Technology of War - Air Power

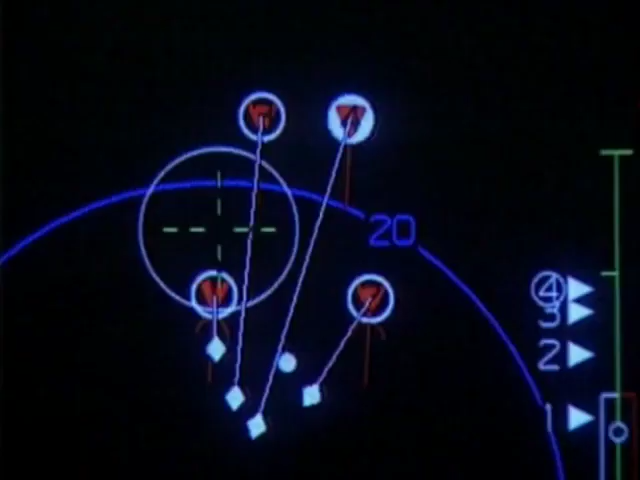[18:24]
Its avionics control panels show the fighter pilot the whole picture on a series of displays.
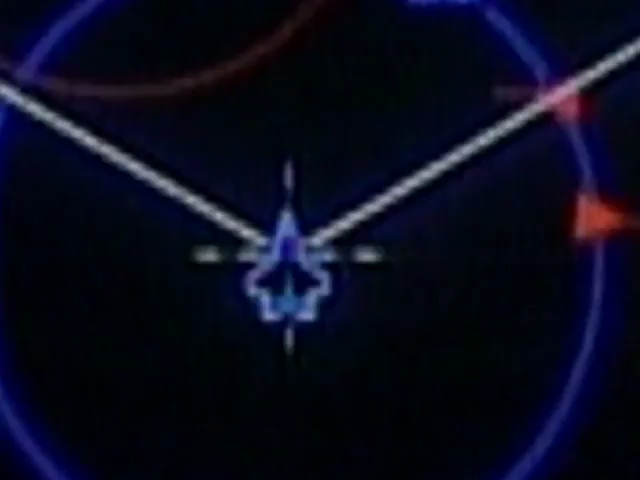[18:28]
An enemy aircraft is a red triangle.
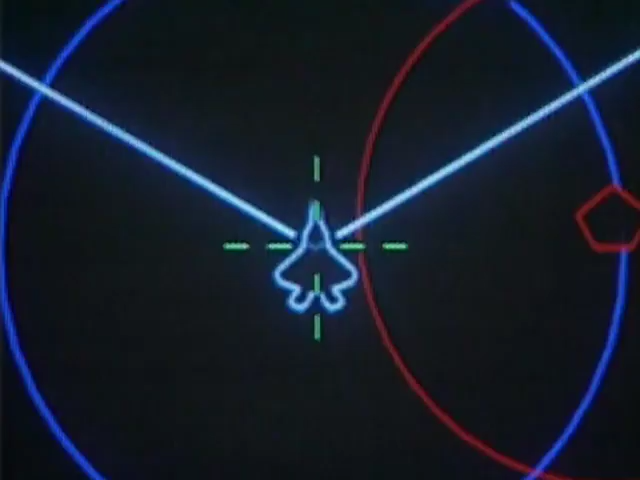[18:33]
An unidentified aircraft is a yellow square.